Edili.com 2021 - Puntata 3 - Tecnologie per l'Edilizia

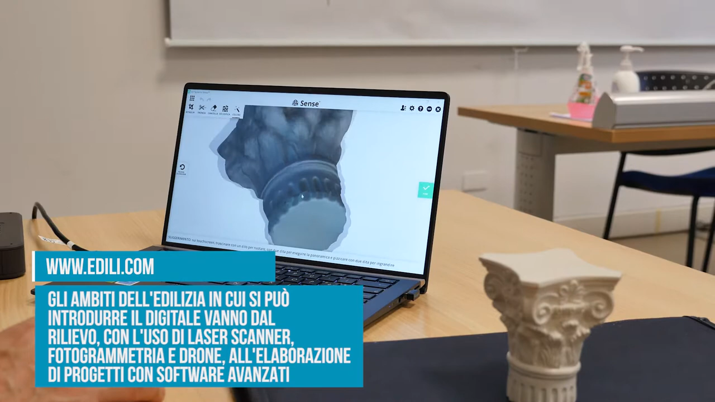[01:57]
Questa fase, appunto, una volta veniva fatta con delle fotografie,
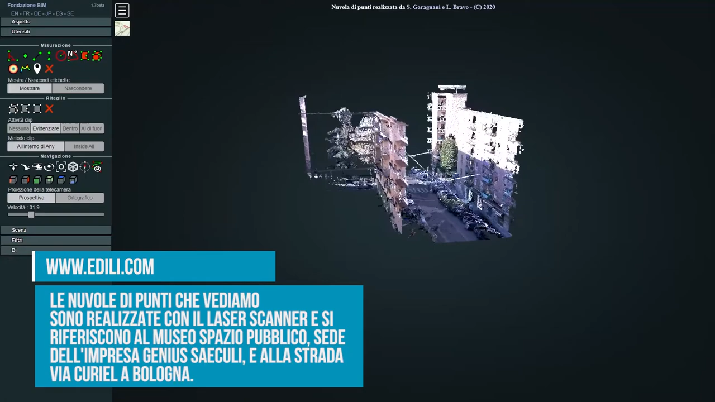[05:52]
che nel nostro caso in Italia è più che altro patrimonio culturale e storico.
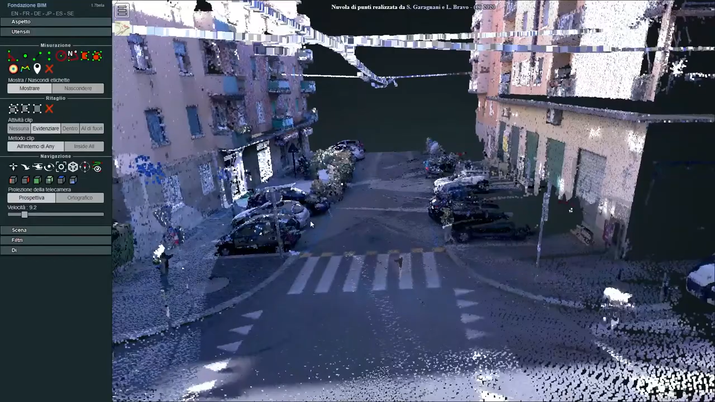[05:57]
Ma il fatto di poter avere delle scansioni molto ben accurate, come dicevo,
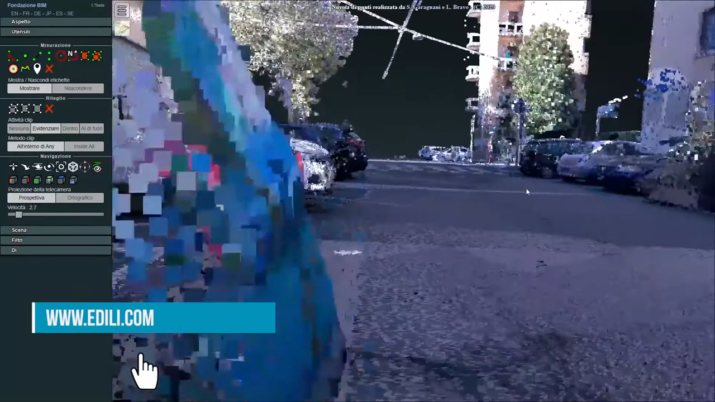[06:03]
e anche delle restituzioni fotografiche, permette di poi realizzare un archivio,
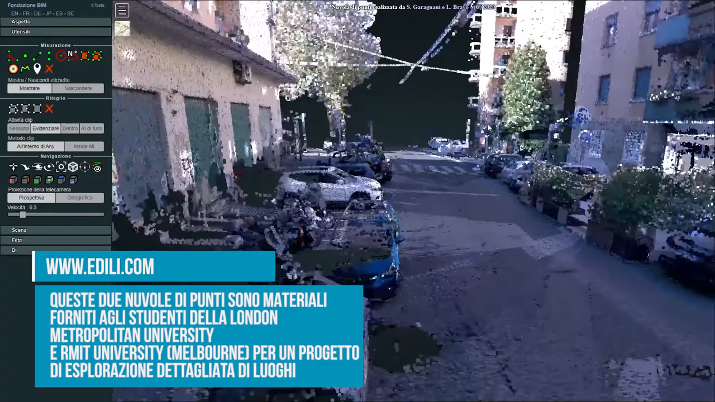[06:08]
nel nostro caso, che è quello che noi vorremmo fare, un archivio di luoghi e di contesti urbani con un affondo specifico sul tema dello spazio pubblico,